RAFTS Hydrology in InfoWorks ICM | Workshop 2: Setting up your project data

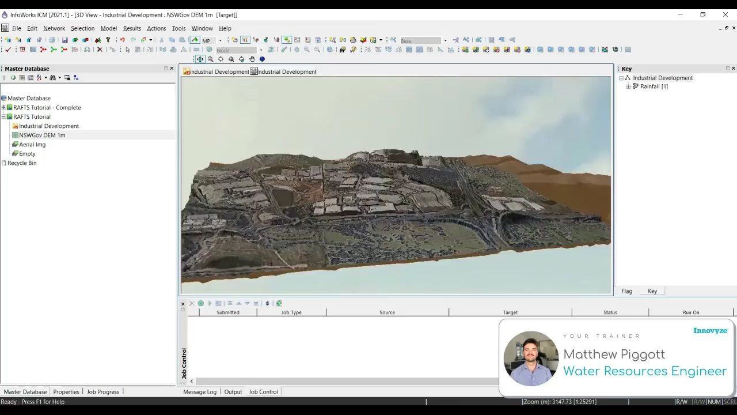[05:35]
Right click to close out of the 3D window.
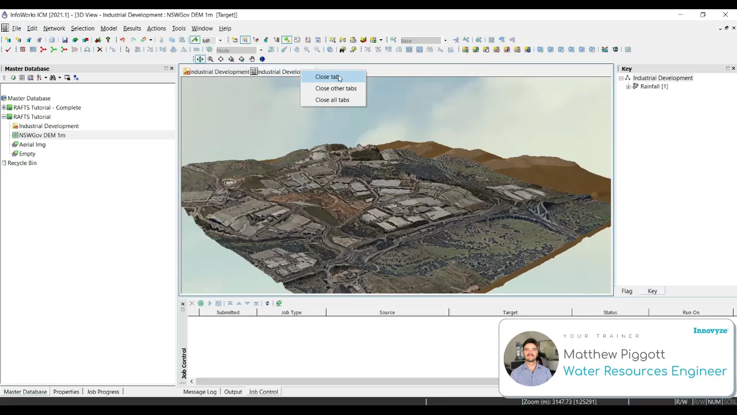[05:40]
We can also clear ground models from the geoplan by going to network and clear ground model.